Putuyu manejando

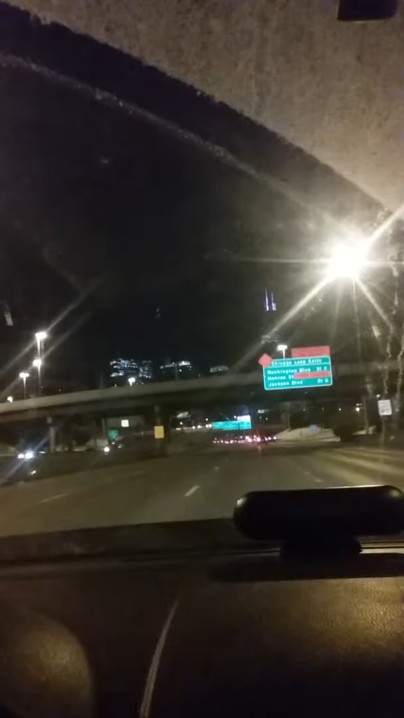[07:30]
Hermosa, muy clara el cielo, pero afuera está a menos 20 grados, menos 20 grados,